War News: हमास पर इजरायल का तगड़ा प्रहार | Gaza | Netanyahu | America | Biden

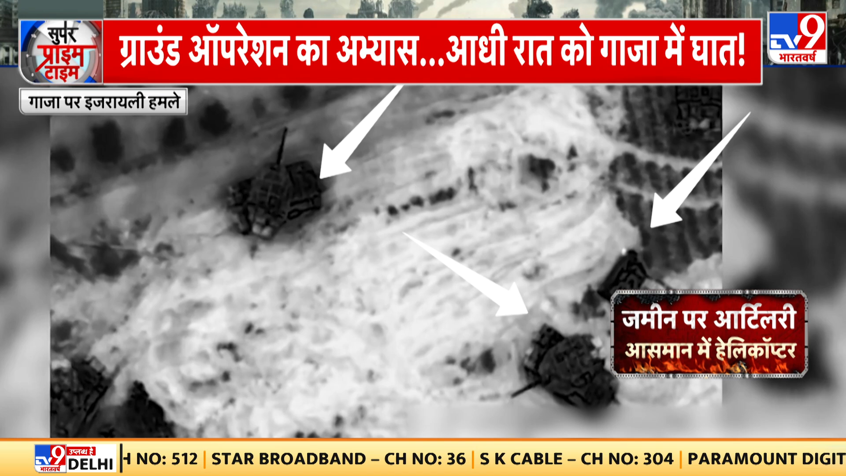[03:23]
زمین پر ٹینک اور آرمڈ بائیکل کو کور پائر دینے کے لیے آسمان میں ہیلیکاپٹر بھی تھے
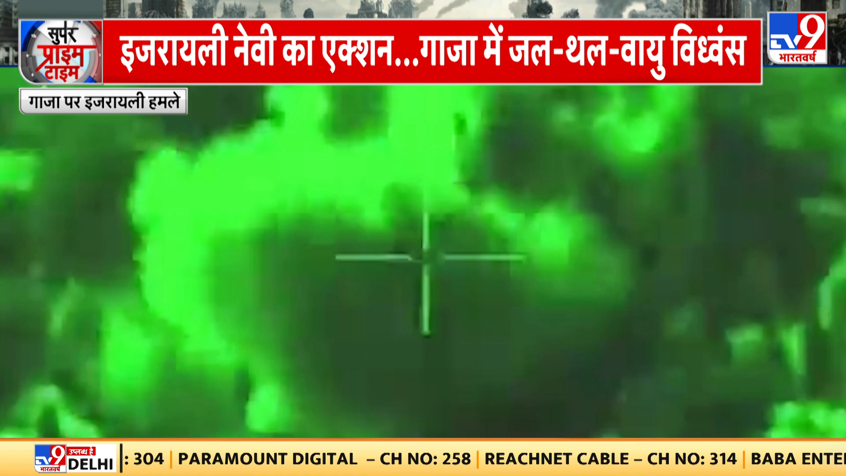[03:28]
گازہ میں اسرائیل کی سینہ اسی طرح سے داخل ہوئی اور ہماس کے دھکانوں کو دہلا دیا
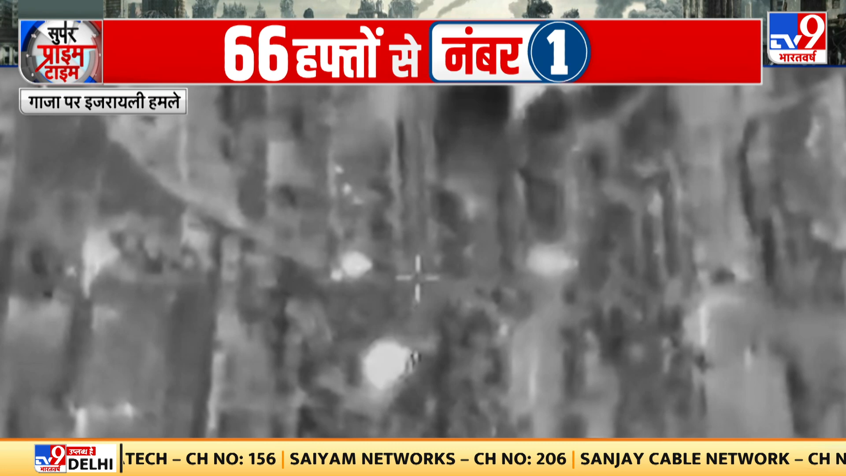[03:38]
اسرائیل کی لڑاکو ہیلیکاپٹر سے بند گرا رہے تھے تو وہی ٹینکوں سے ہماس کے دھکانوں پر کھولا ماری ہو رہی تھی